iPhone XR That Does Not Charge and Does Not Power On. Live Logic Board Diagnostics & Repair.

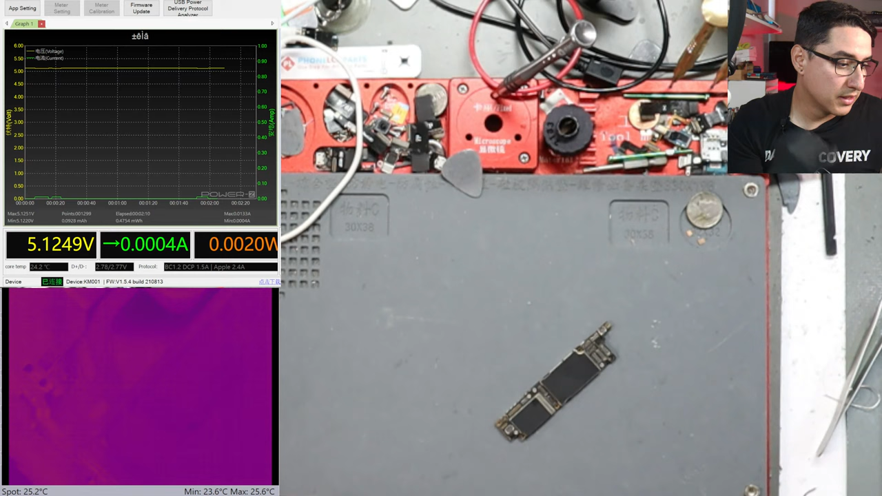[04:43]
On screen: spot 25.2°C, max 25.6°C, min 23.6°C
there's a board issue because if it's not parts issue it's gonna be a board issue any functioning board should show some sort of life there so next step is a
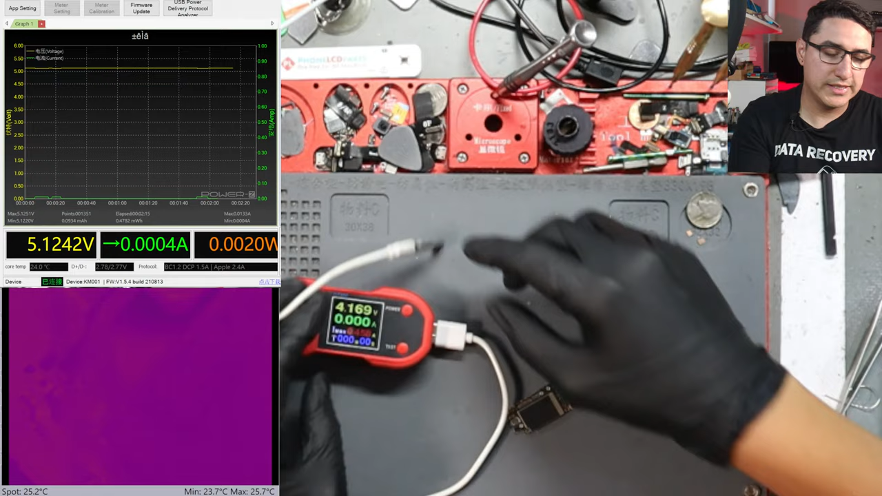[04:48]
On screen: spot 25.2°C, max 25.7°C, min 23.7°C
DT 880 or DC power supply this is equal and equivalent
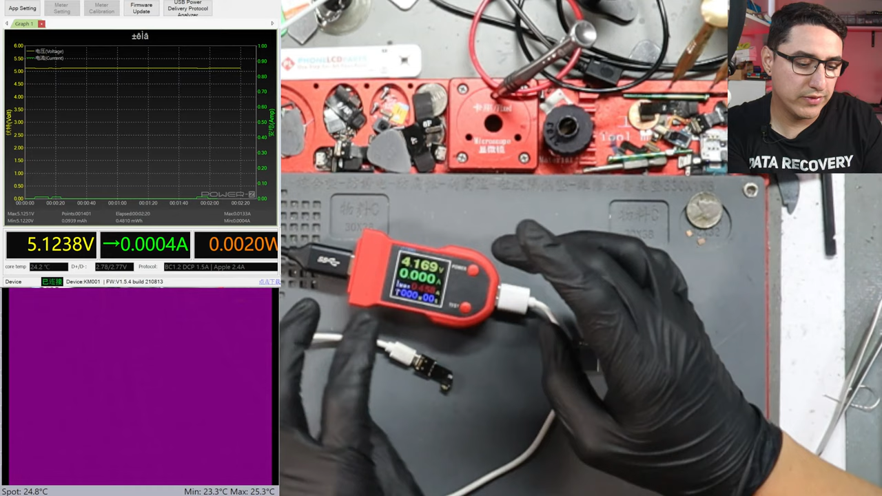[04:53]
On screen: spot 24.8°C, max 25.3°C, min 23.3°C
to a DC power supply except it only has USB port to as an output there's only on and off you cannot edit
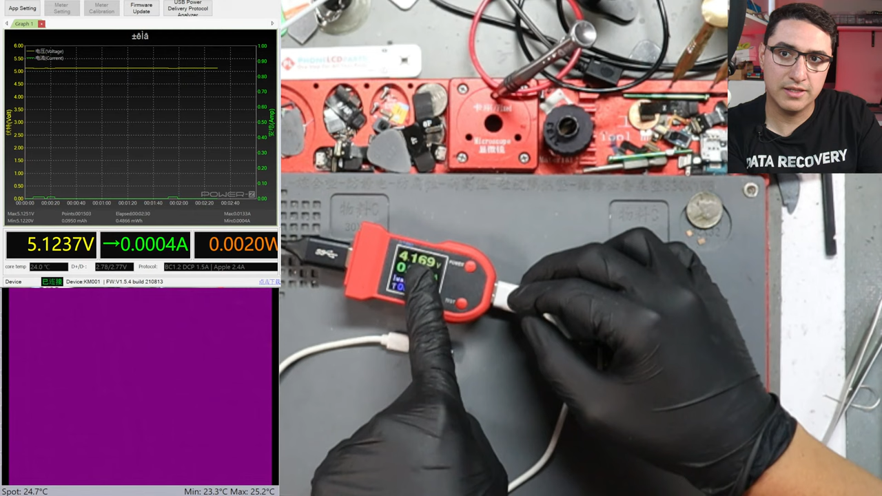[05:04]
or change the voltage output whereas a full-fledged DC power supply you can so this is just specific for iPhones as well as some Android phones if
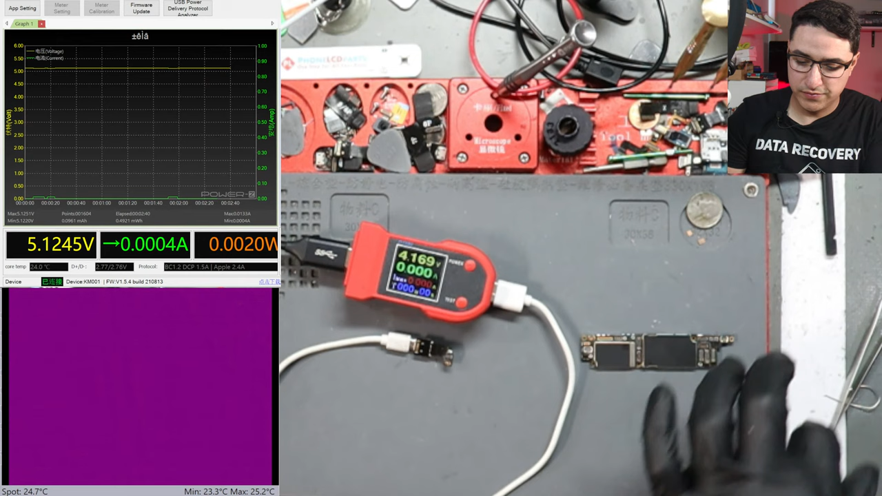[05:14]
On screen: spot 24.7°C, max 25.2°C, min 23.3°C
you got the right adapters for it but this is a iPhone 10 cable so this is what the regular cable
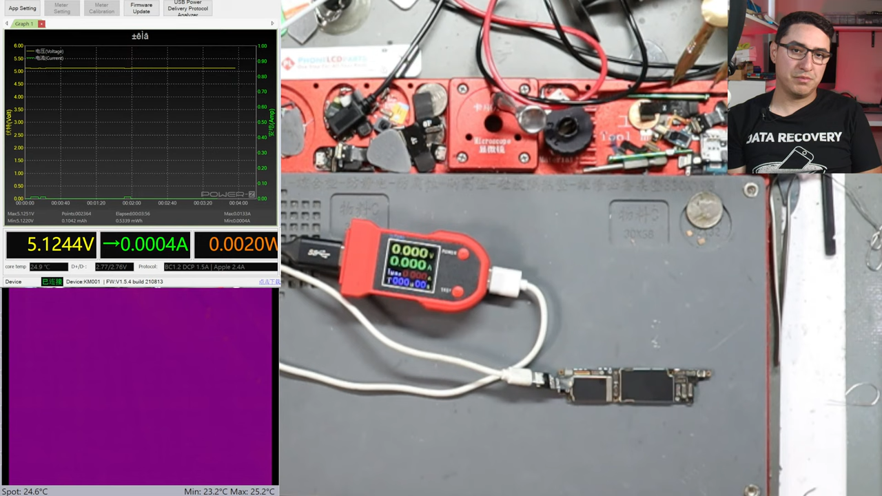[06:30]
On screen: spot 24.6°C, max 25.2°C, min 23.2°C
be so this is not a USB charger I see a lot of people plug this into um charging cable and plug it into the cable to the charger that is not what this is it's a separate function it just happens to use USB ports because it's universally um kind of easy to create this kind of product so you see I have this plugged in and I push power and I instantly gets about 350
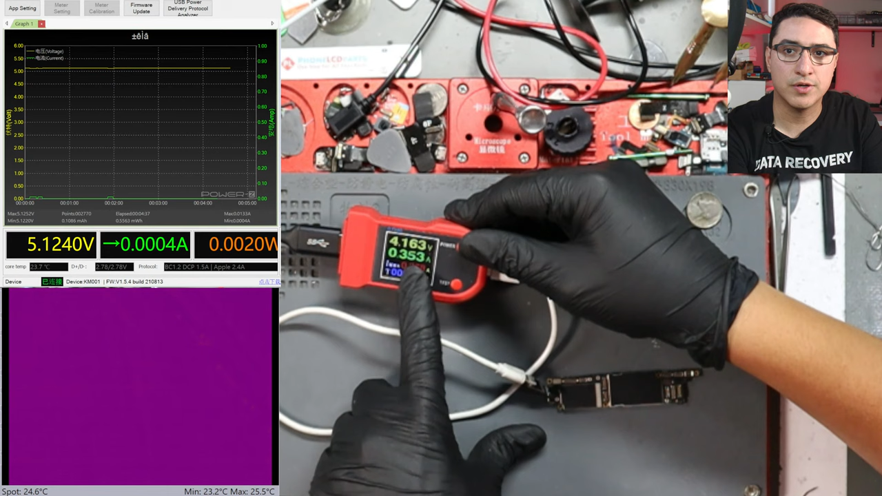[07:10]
On screen: spot 24.6°C, max 25.5°C, min 23.2°C
5 milliamp draw before prompt to boot a working phone should not should be zero so when I essentially when I apply voltage to the battery connector there should be no current draw but there is some current draw here it's not a full one amp or two amp draw so this kind of tells us that there's definitely a short but it's not it's maybe not a VCC main or VDD main short it could be a short somewhere else because usually if you get a full short so you'll get like max current draw and sometimes depending on how much current draw you get you might have this thing like shut off or go dark just because how much current is flowing
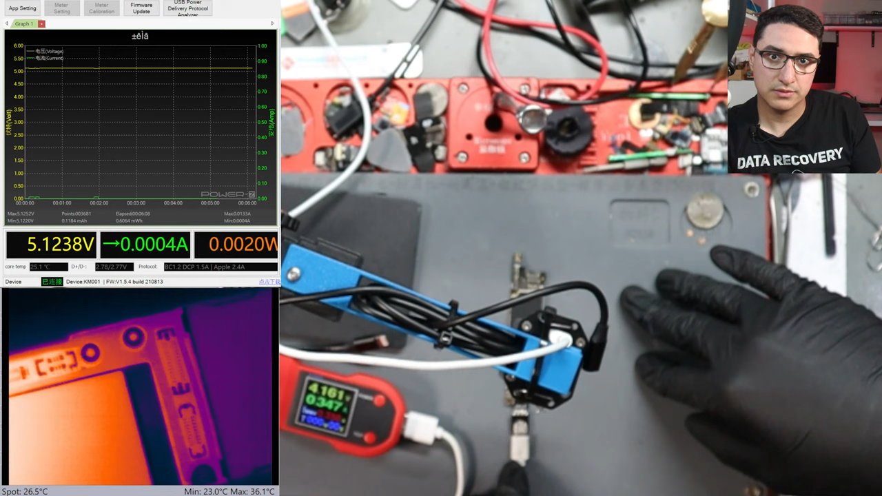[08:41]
On screen: spot 26.5°C, max 36.1°C, min 23.0°C
there's no uh other signs of heat that's just kind of residual heater but you can see the majority of heat is around here and i flip it over there's still majority of the heat here but one thing also is when you're doing this you do want to remove all the stickers and foam and all that so it kind of gives a better view so let's go into the microscope and check that out uh i see leo's asking how much can i bench press
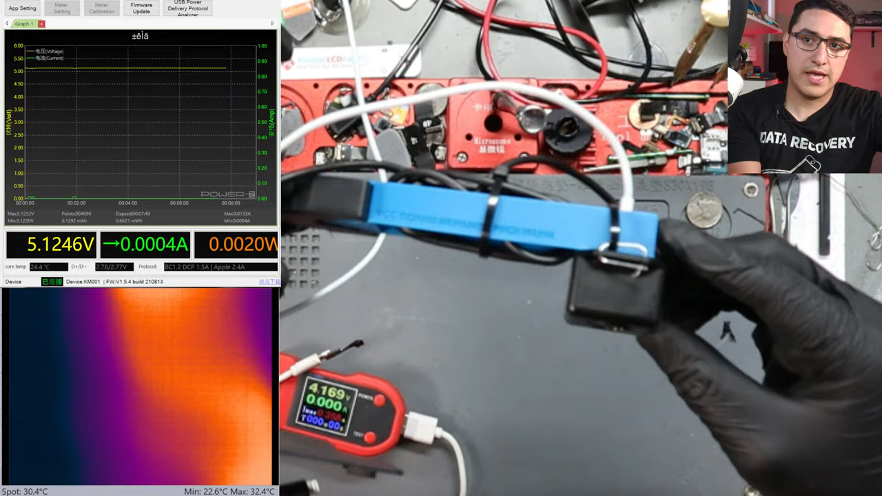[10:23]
On screen: spot 30.4°C, max 32.4°C, min 22.6°C
camera so it's just a this little box here it's usb-c and it i made it attached it to my seek stand so it can still be used you
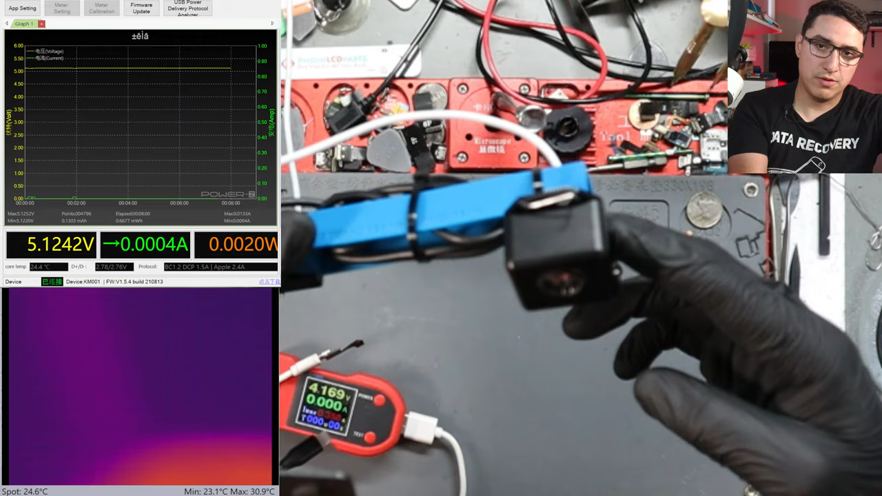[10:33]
On screen: spot 24.6°C, max 30.9°C, min 23.1°C
know hands-free it does have a port here for like a tripod stand kind of thing although i have my own stand so i just use this